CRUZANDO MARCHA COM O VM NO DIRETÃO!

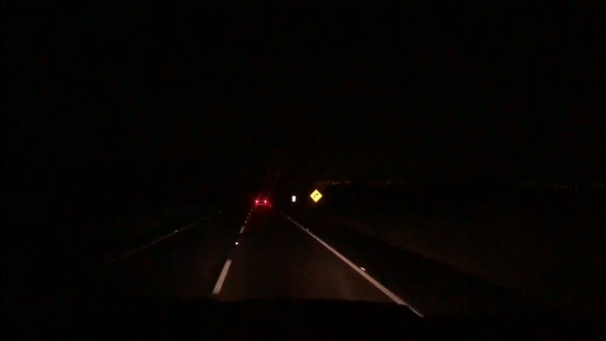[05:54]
Ó, ah, tem que trocar as lâmpadas do farol. A lâmpada queimada, aí é pra acabar. É uma derrota, tem que andar só na alta.
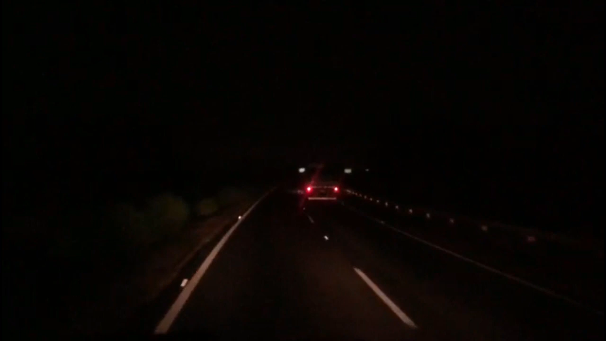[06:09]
A parte que a alta dele tá meio regulada pro chão, senão já tinha apanhado já.
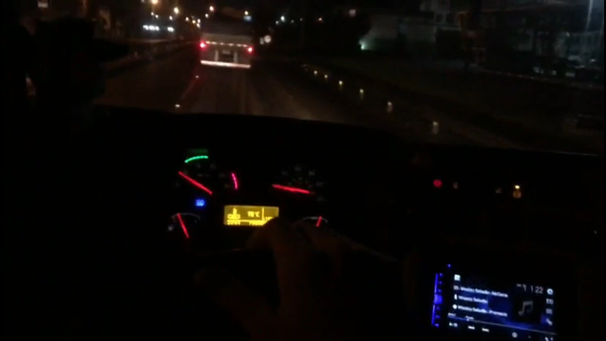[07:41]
Nossa, não sei se o ronco vai pegar no bicho, mas olha. Vai cruzar a marcha dentro do verde ali.